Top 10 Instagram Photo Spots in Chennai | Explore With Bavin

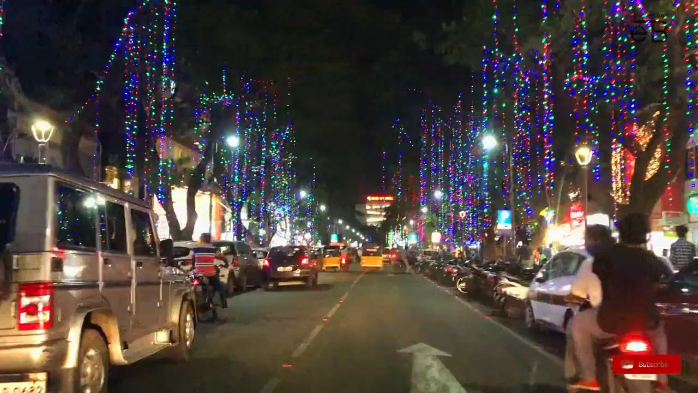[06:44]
ரெண்டு பக்கத்தில் உங்களுக்கு பார்த்தீங்கன்னா லைட்ஸாக இருக்கட்டும், அந்த கிராஃபிட்டி ஒர்க்ஸ் ஆகட்டும், செம்ம சூப்பராக இருக்குங்க.